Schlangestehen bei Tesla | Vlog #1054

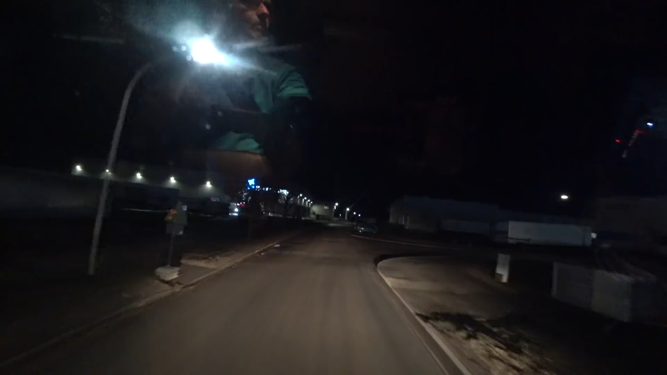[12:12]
Sogemacht haben sie es nicht, aber ich bin langsam genug gefahren, damit wir nicht reingekracht sind. Der GLS-Platz sieht auch ganz schön schlammig aus, mein Lieber Mann. So, Tankstelle ist frei, das finde ich gut.
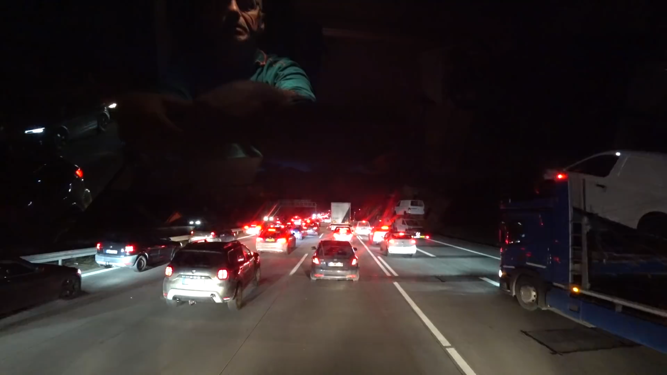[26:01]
Hier fährt jeder, wie er will.
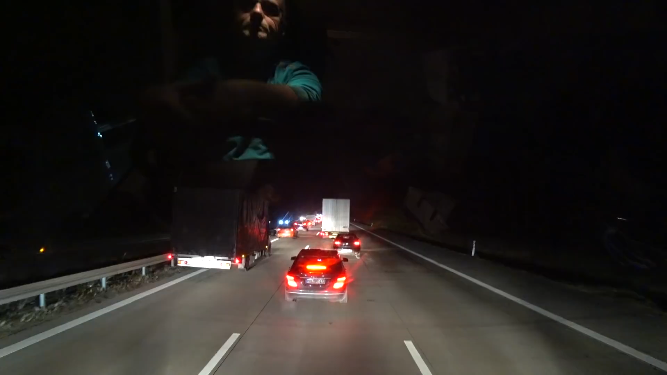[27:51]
und das mit 7 kmh nee nee nee sowas braucht man eigentlich nicht zum feierabend der plan war eigentlich noch bis leipzig zu kommen aber jetzt habe ich den schon verworfen und ich würde sagen rasthof fleming und dann ist pumpe
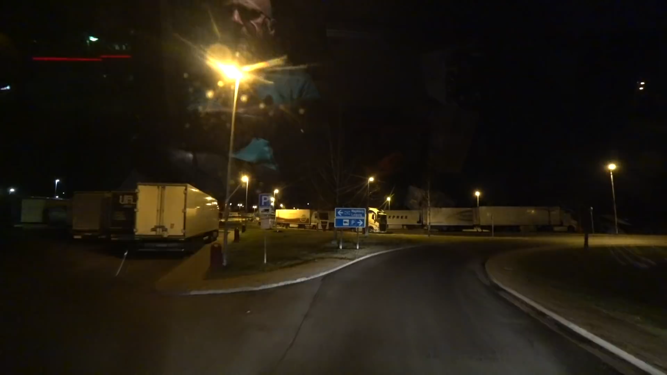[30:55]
wirklich platz ist ja auch nicht ich stehe ja hier schon überall am rand
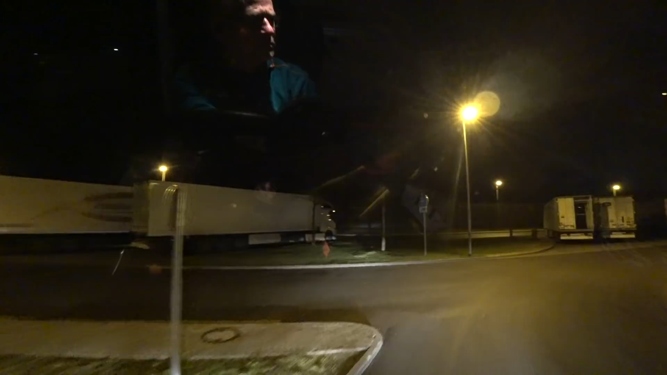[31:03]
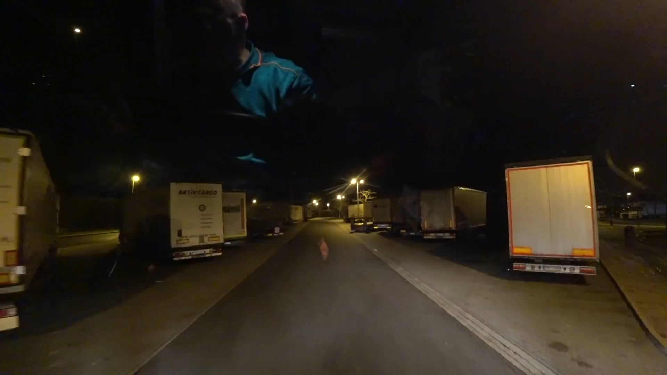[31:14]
hier würde ich einen kollegischen platz weg nehmen das ist auch scheiße auch ich stelle mich hinter die Suchmaschine hier steht schon eine Suchmaschine da stelle ich mich dahinter